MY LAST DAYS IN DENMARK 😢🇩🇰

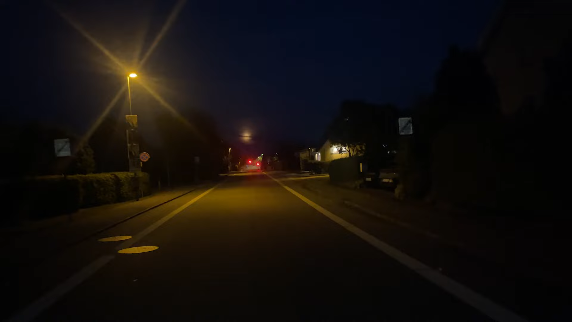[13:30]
Some shit going on over there. The moon is huge. I'm going to take the next street. At all. I'm going to take this next street and take a left. We just finished team dinner. Me and Rob headed home tomorrow.